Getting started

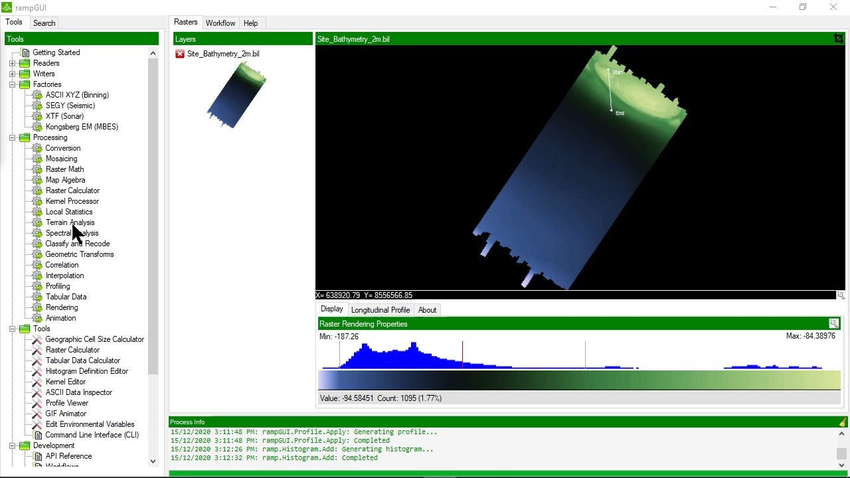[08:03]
If I click on a particular processor or double click on it you'll see a series of what are known as methods.
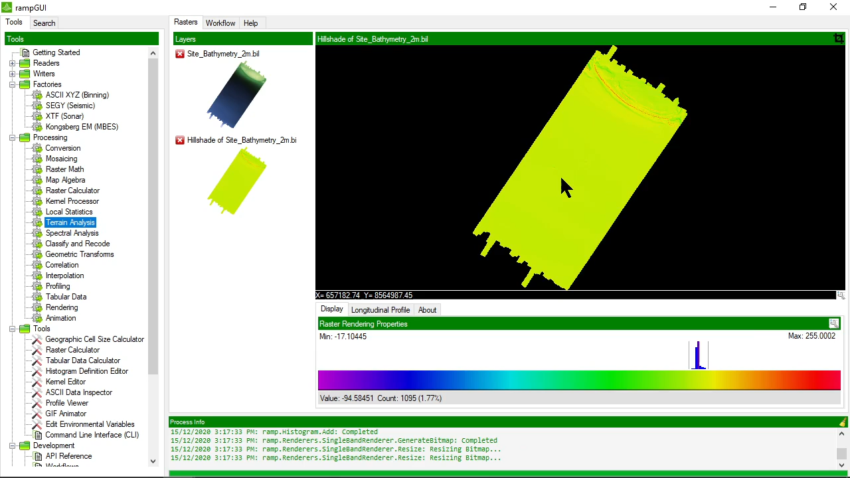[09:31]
OK it's come in with the default color palette so let's just change that color palette to a grayscale palette. I like this one.
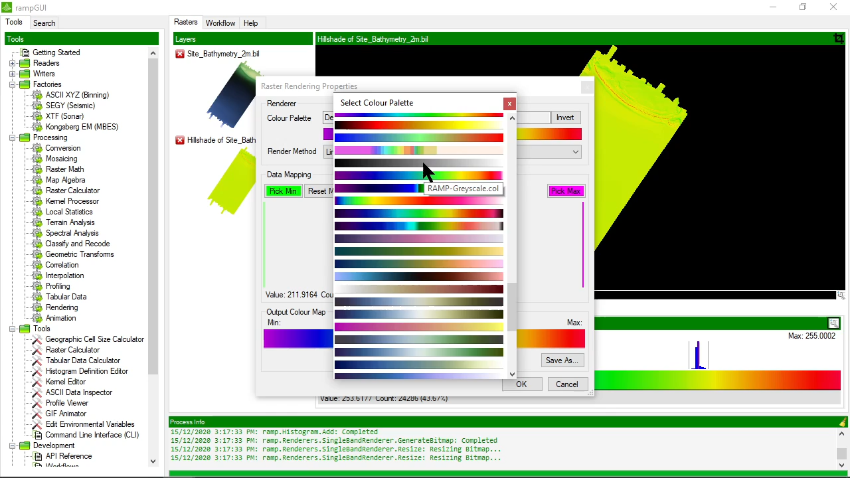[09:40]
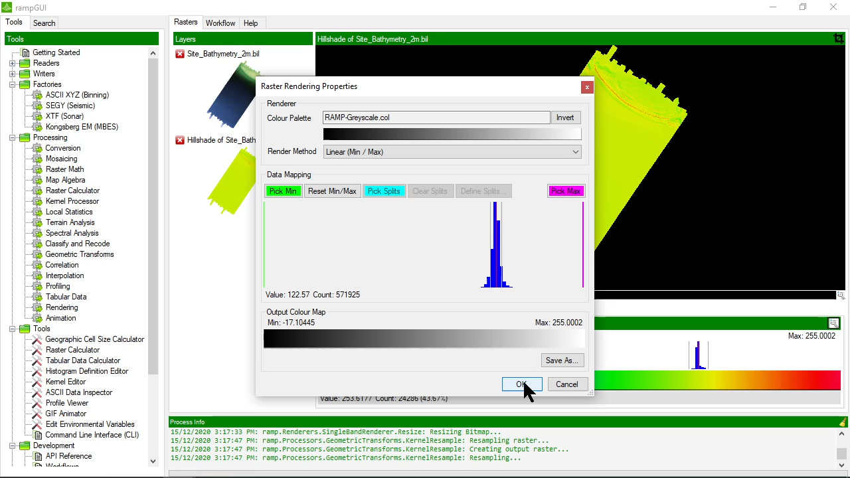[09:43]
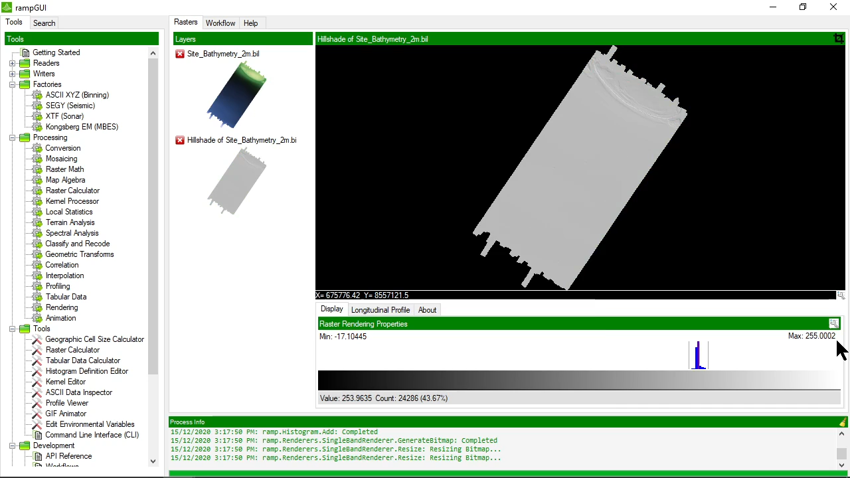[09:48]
And you can see I probably need to set some split points to make it stand out a little bit more.
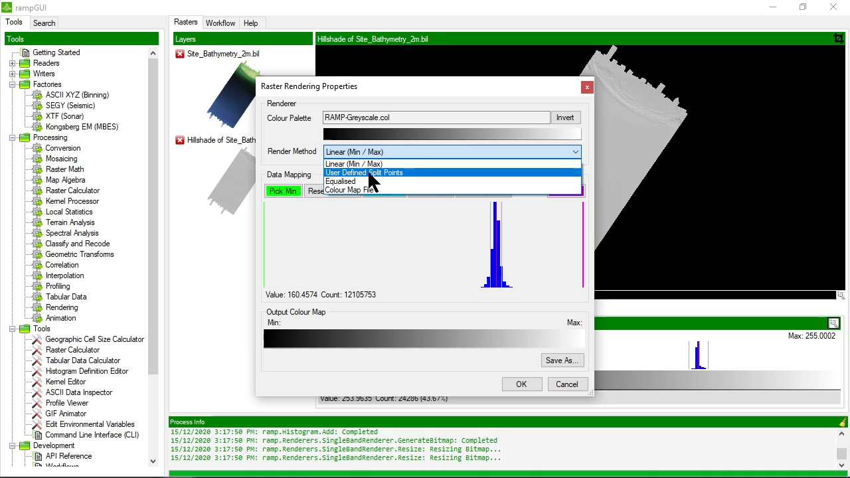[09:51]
Let's do that.
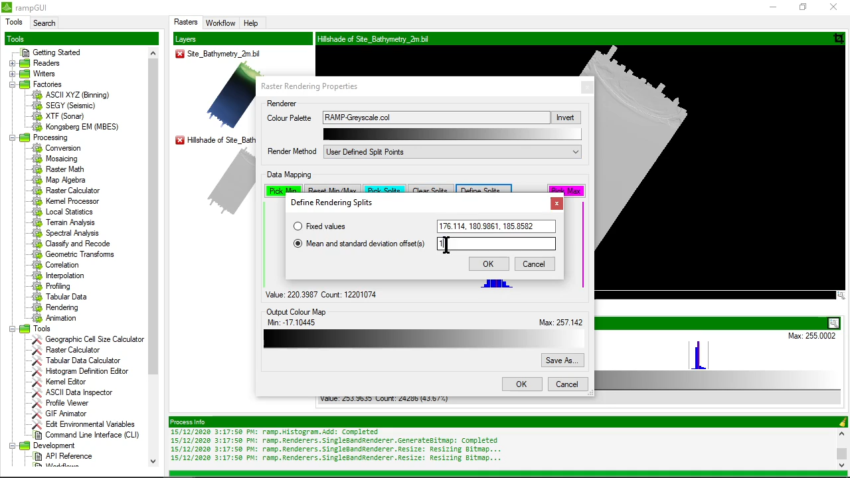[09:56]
Let's define them as one standard deviation about
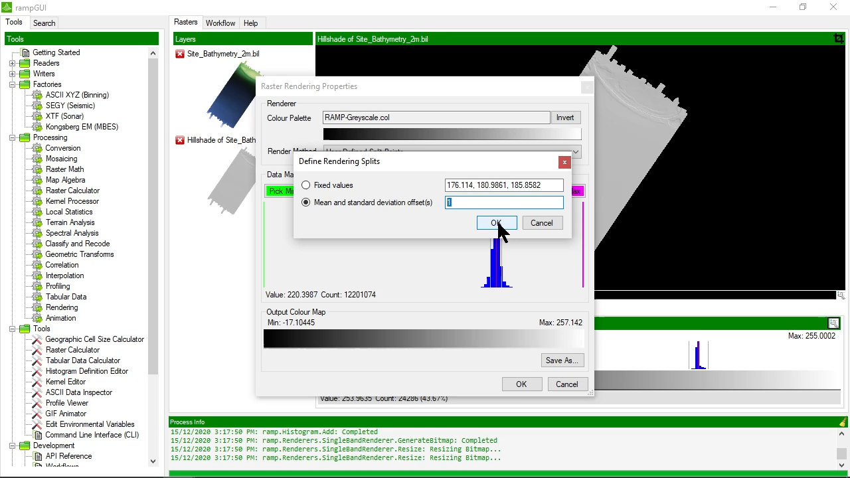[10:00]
the mean and let's apply that and you'll notice that now my hillshade is looking more like a hillshade.
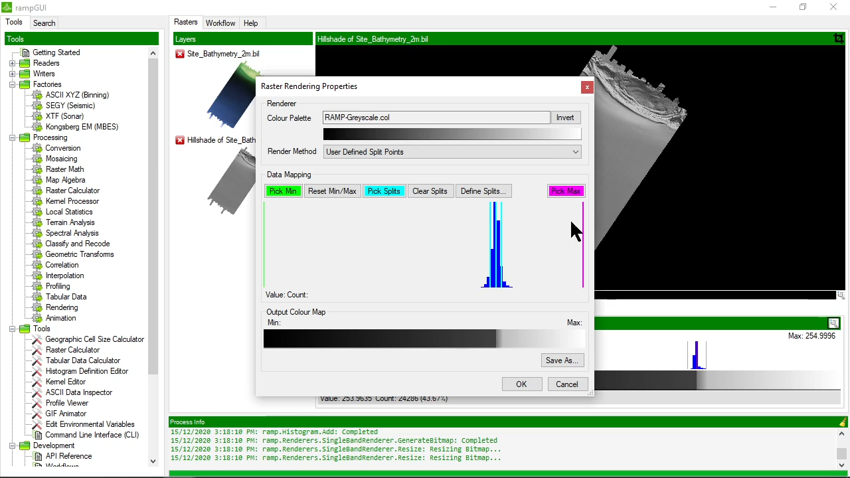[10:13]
I might decide I want to invert that because I think it looks more like what the terrain that's better that looks more like the terrain to me now these are
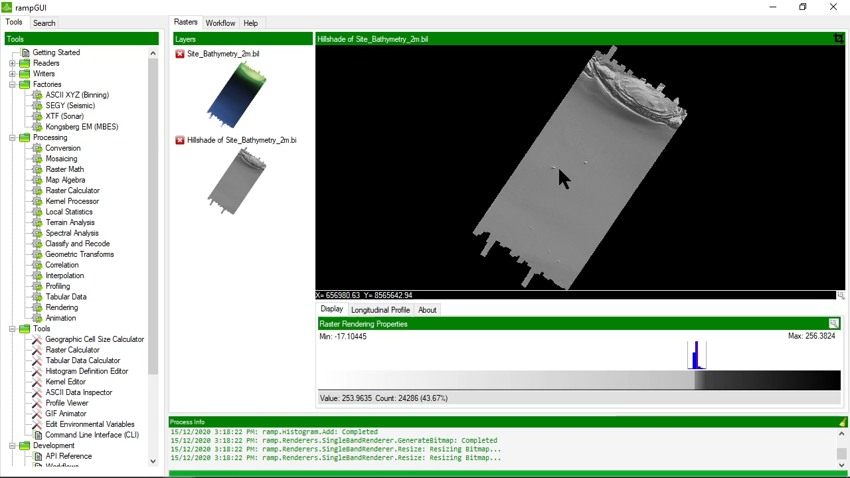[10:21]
I see those as little mounds rather than little indents. So let's look now a little bit at the help file system.